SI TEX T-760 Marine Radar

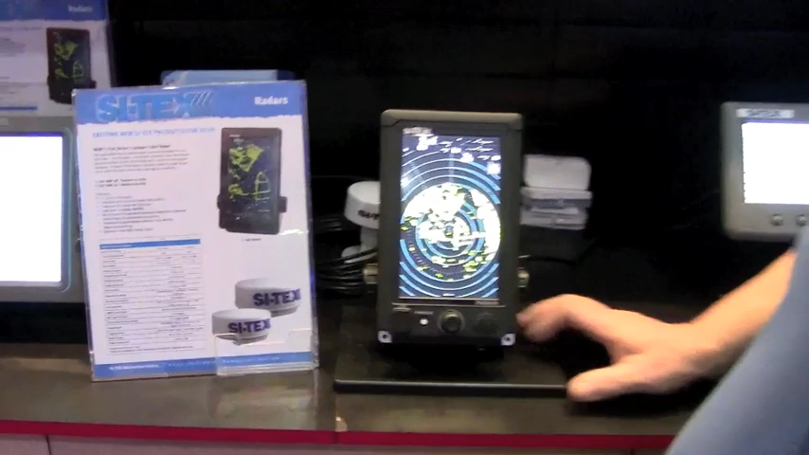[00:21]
The 18 inch is a 24 mile radar, the 24 inch is a 48 mile radar, both of them 4KW. This is not a low power radar, this is a full power, stand alone, full feature radar system.
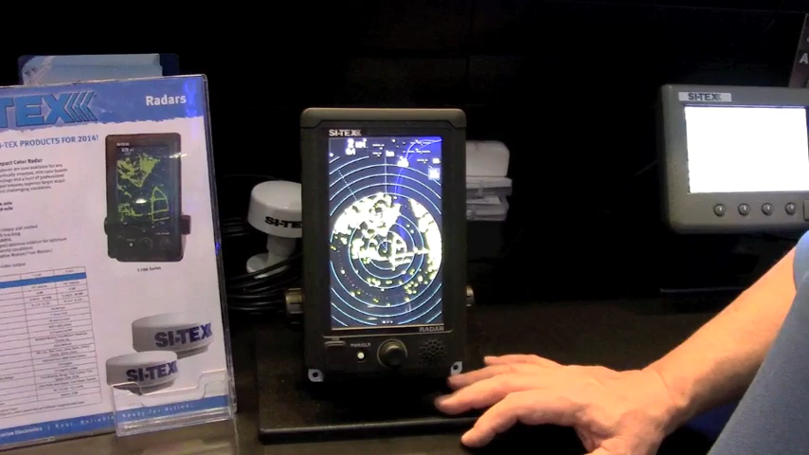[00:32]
One of the cool things, it's a 7 inch color LCD, so it's sunlight viewable. It's also touch screen, this is one of the, I think this is the only or the first touch screen stand alone radar in the business.
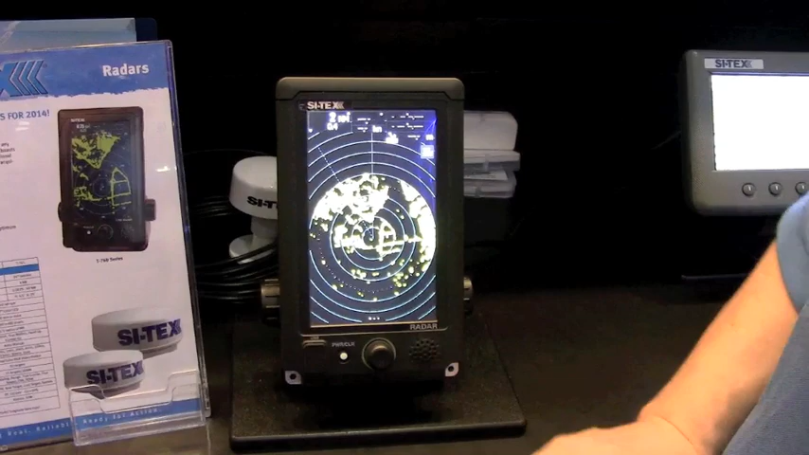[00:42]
If you want to change ranges, just touch the range button up top here. You go down in range, you touch the left side, if you want to go up in range, you touch the right side of the range button here,
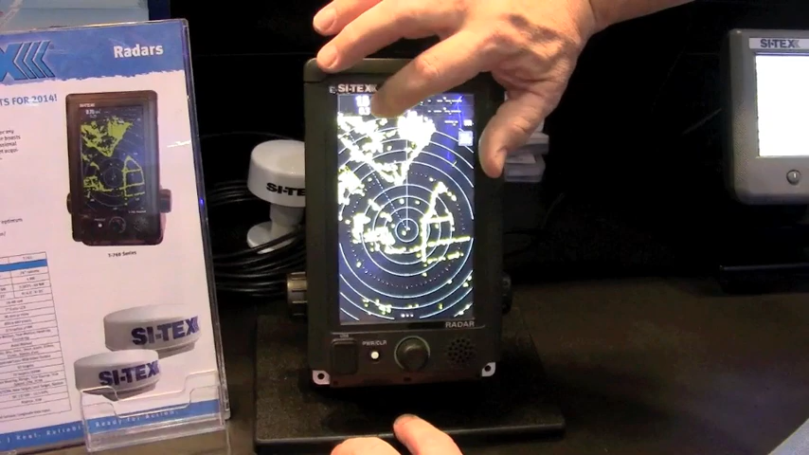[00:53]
it's as simple as that. One of the nice things with this unit is it's either bracket mounted, or it's easily flush mounted.
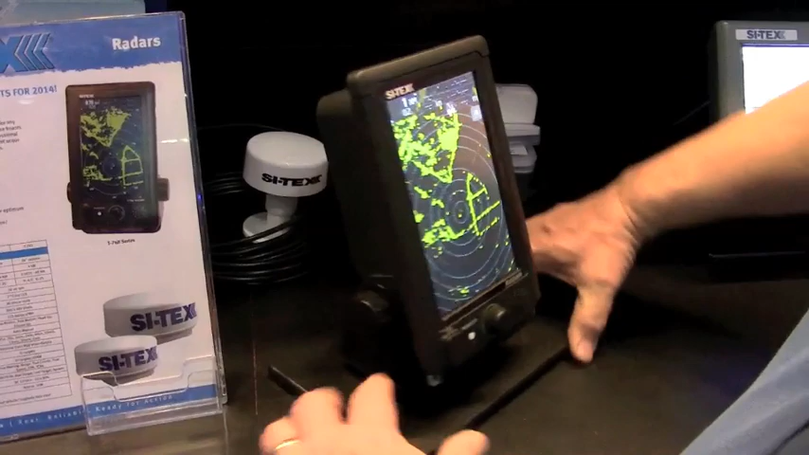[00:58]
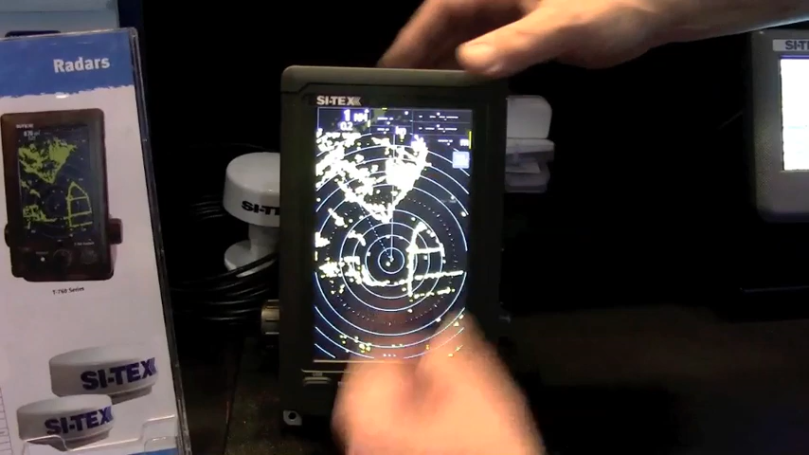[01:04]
And you see this little decorative piece here, what that does is it covers the mounting holes for flush mounting.
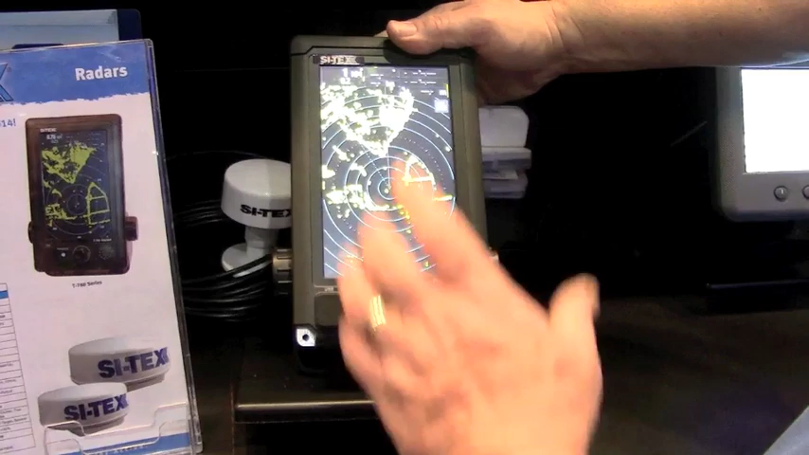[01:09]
So when you flush mount it, you just cut the hole, screw in through the aluminum here, and put the decorative pieces right back over the top and away you go.
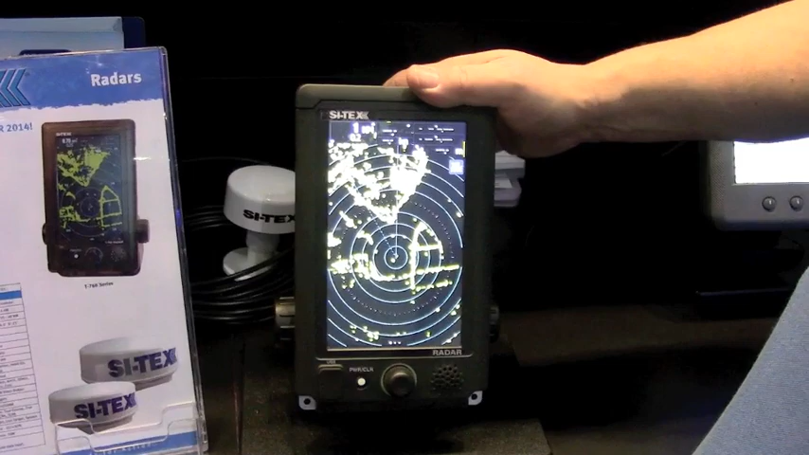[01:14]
One of the nice things about this radar, this is not a cheaply built radar, this is a heavy duty built radar. The radar housing itself is a milled block of aluminum, it's not plastic.
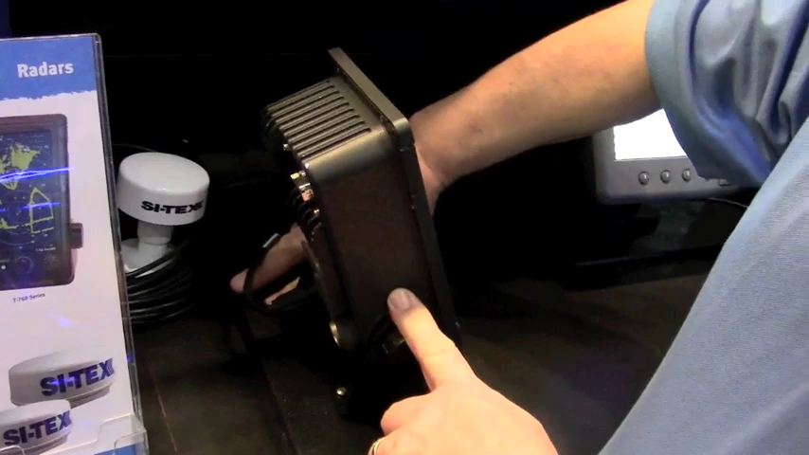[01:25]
This is a solid aluminum construction to this radar.
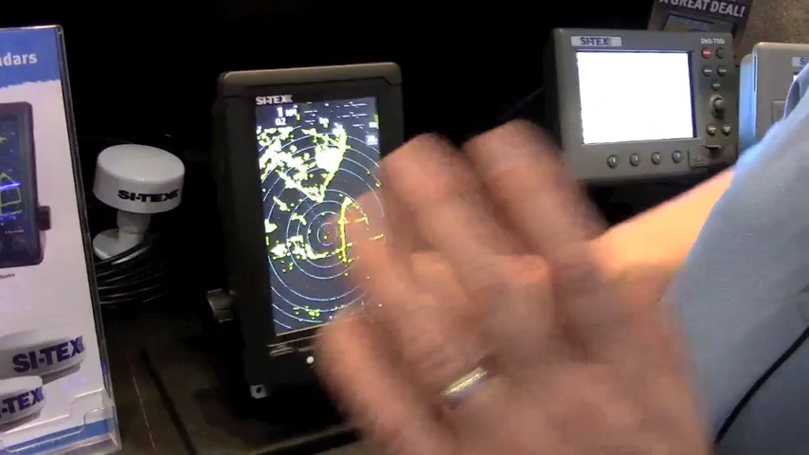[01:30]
One of the cool things also is this is a small radar that has all the features of the big radar system. So you've got the features in this that we have in our 12 inch and 10 inch radar systems.
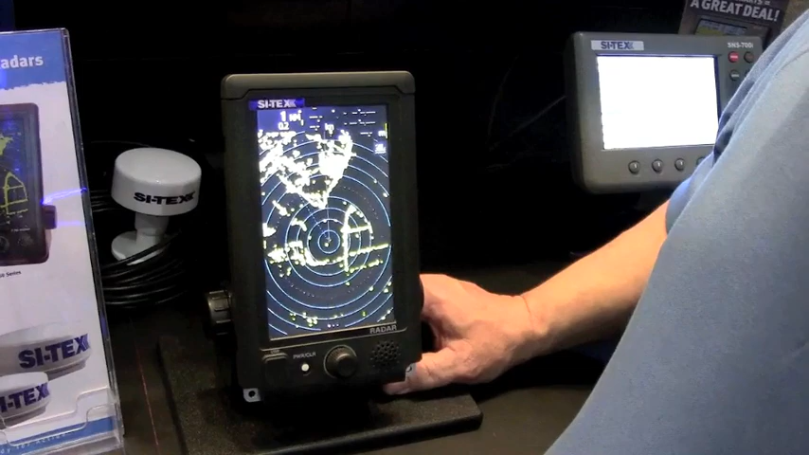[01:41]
So you're not losing anything by putting this small stand alone radar on the boat. You have 50 target AIS interface, standard equipment. It has 10 target ARPA built into it, standard equipment.
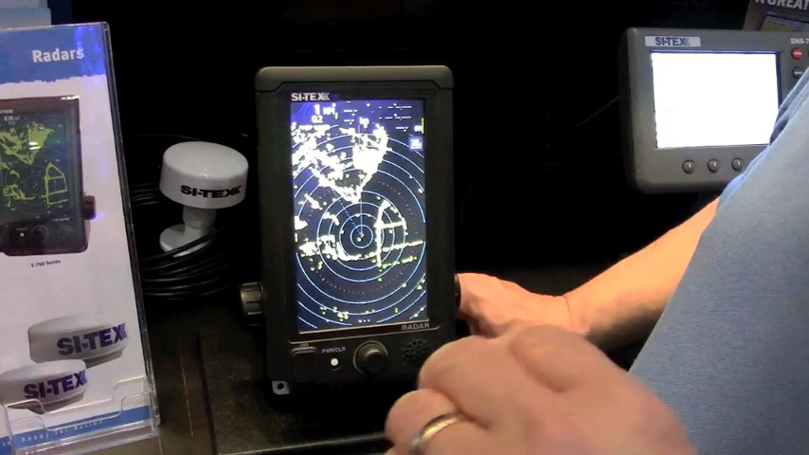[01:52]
It has auto gain, auto sea clutter, auto rain clutter, all the features that you would expect.
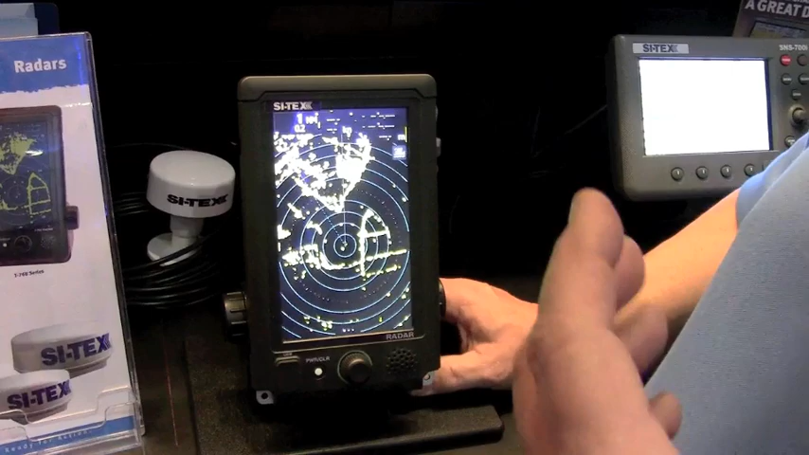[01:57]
It has two EBLs, two VRMs, there's a VJ output.
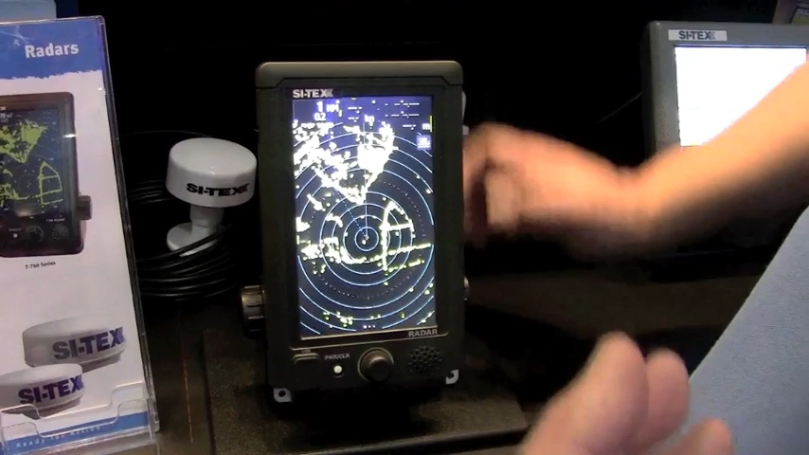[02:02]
If you want to take an output from this and put it on a large monitor on your boat and have this as a small station and a large monitor, there's an optional VJ output, which is simply installed by taking out four screws. You plug in the VJ output and away you go. This thing is bulletproof.